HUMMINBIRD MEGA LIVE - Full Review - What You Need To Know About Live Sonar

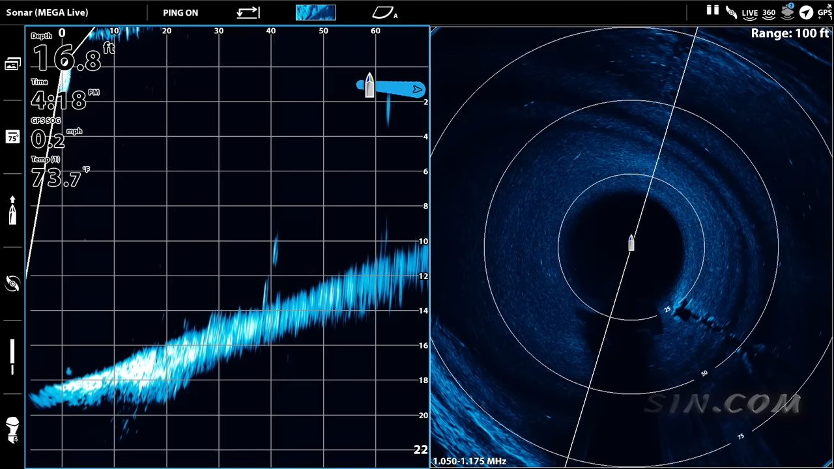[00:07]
On screen: depth 16.8 ft, water 73.7°F
forward-facing sonar the one boat network how it all works let's go
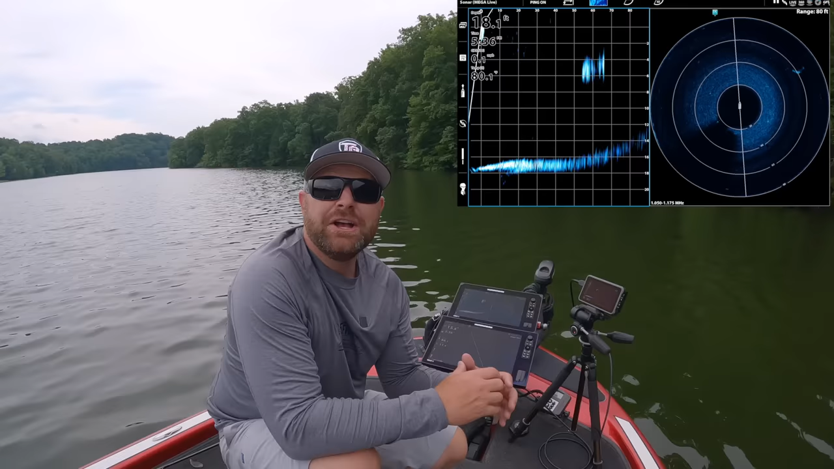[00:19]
so forward-facing sonar isn't anything new per se it's been the talk of the industry for the last couple years say few years we really wanted to do this video but we wanted to get really knowledgeable on the equipment on the transducers just how everything works so that's why it's taking us a little time to do this we didn't want to just rush this video out there so i'm going to call this entry or beginner mega live video we're going to do some
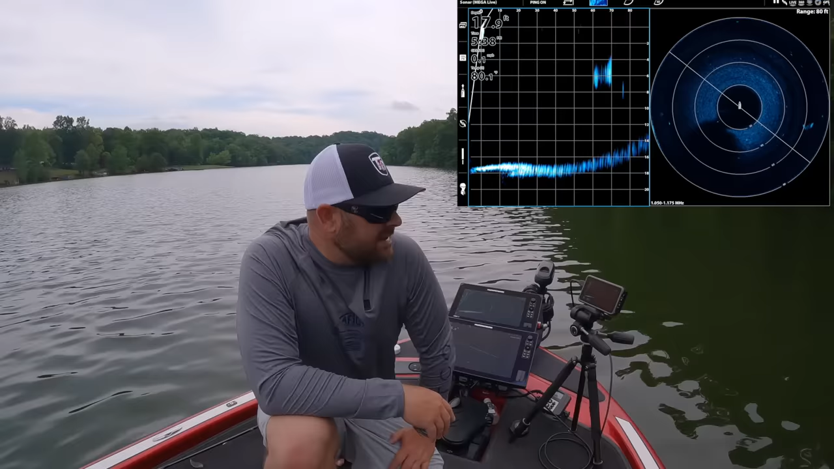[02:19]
lure before never really been pressured or fish for before and that's really what this forward-facing sonar does mega live does it um you know you can angle you can turn your beam you can see right here we got a school of bait uh sitting right here i actually have my grids on that's out 70 feet um let me
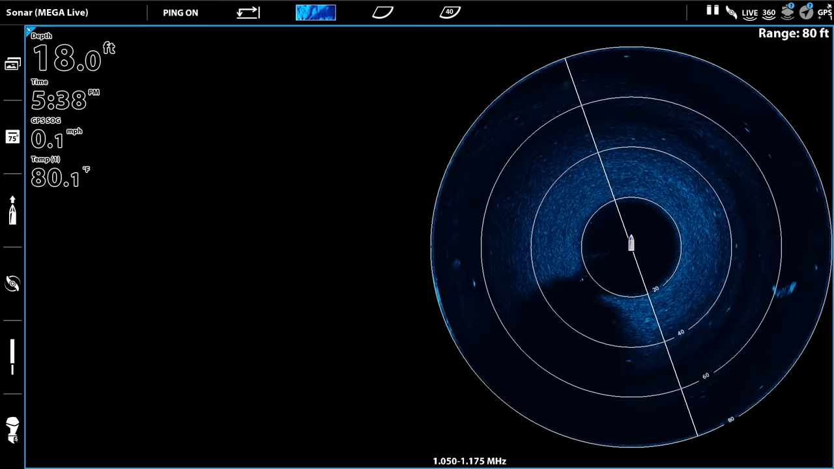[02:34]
On screen: depth 18.0 ft, water 80.1°F, speed 0.1 mph
maximize that for you you guys can see that's out 60 to 70 feet of school of bait but um what the forward-facing sonar does for those of you guys that don't know what it is it is a sonar beam a transducer facing out in front of the boat so you can aim it and you can actually see real time what is going on in front of you so let's talk about why i held off and
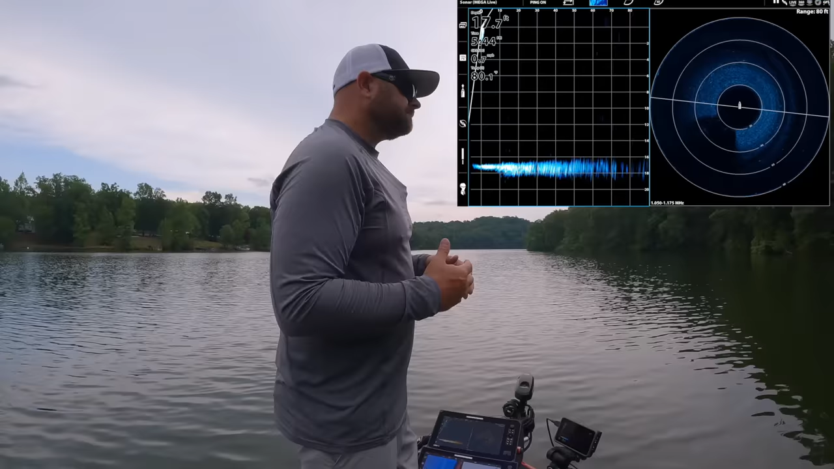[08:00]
it is great for seeing fish but it's also great for seeing how the fish are acting and a lot of times it's super frustrating i'll be completely honest you know when you're just
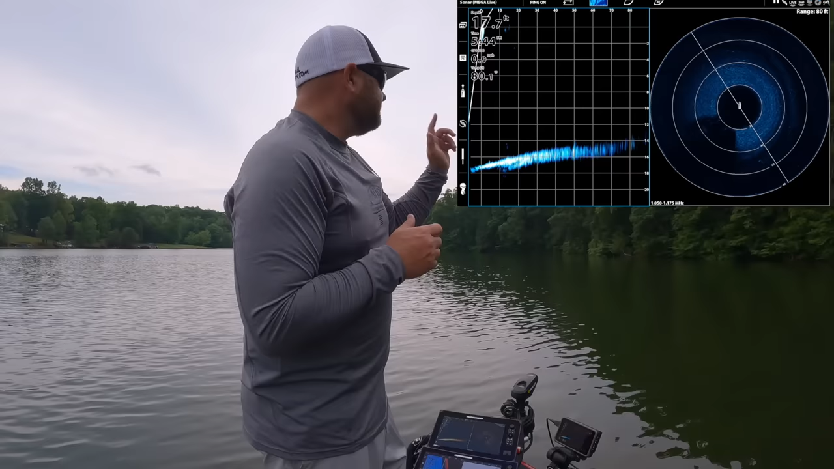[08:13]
fishing and you don't have the ability to see out here and you're not getting bit you're just assuming that there's fish not around but this leaves little to the imagination uh with those suspended fish with those fish that are out there swimming around you can see them you can literally see them avoiding your bait so it can be extremely frustrating so there's pros and cons you know it's it's unfortunate you gotta you gotta do everything um just
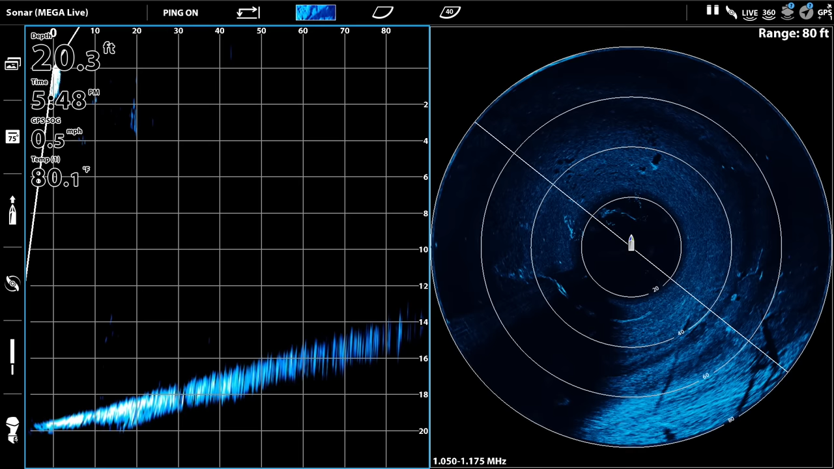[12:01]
On screen: depth 20.3 ft, speed 0.5 mph
um the new update for me really uh eliminated any of the interference i was getting when i first took the you know plug and play when i took the units out and hooked them up but uh let's dive into the unit real quick i'll show you my settings okay so
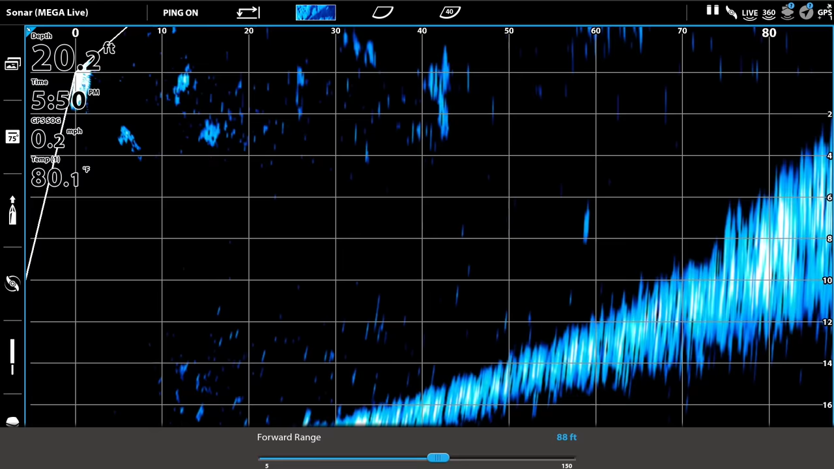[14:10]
On screen: water 80.1°F, speed 0.2 mph
but uh go ahead and turn this and see what we got go back out hit minus go back out to 90 feet obviously the more footage the air the bigger area that you are you're covering uh the other cool thing so we talked about
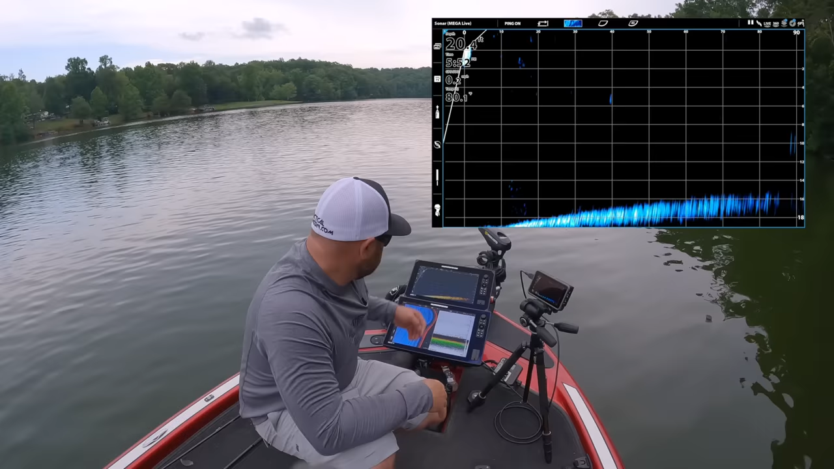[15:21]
out there at 65 feet and see the drop off and you can literally aim your transducer to tell you that information so you can say okay right there at 60 feet out right here is where the break off is so throwing a jig throwing a drop shot throwing a glide bait a deep crank you can see how that knowing that exact cast on that break really helps and then the second thing that's really really important is grass lines you know lay downs that
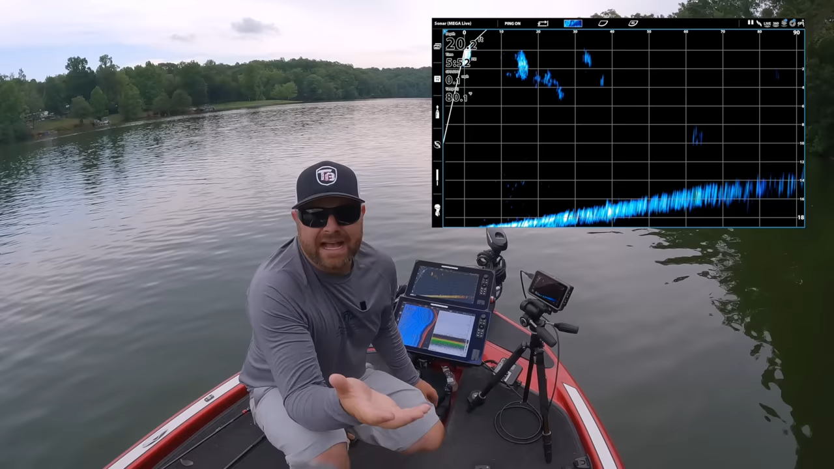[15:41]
sort of stuff it allows you to make the exact cast along grass lines or along a lay down without getting in the grass or getting hung up the other thing that's really important with all this newer technology is battery power it all requires more and more battery power so i actually run lithiums um i do run a separate battery for all of my electronics with a jumper to my cranker so that i could